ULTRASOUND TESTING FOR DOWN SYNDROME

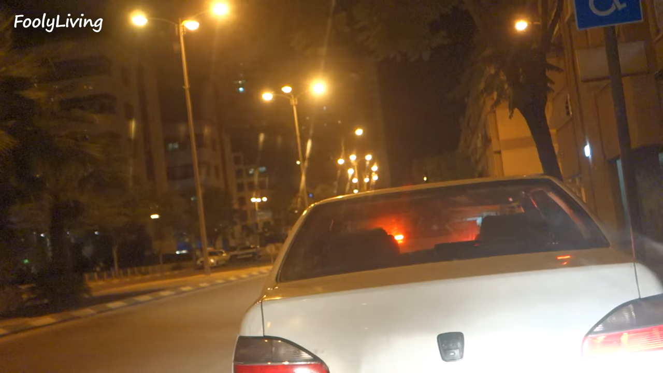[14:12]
Oh, she finally kind of did it. She had to do all that. Yeah. That's insane. There's like nobody in front of her even.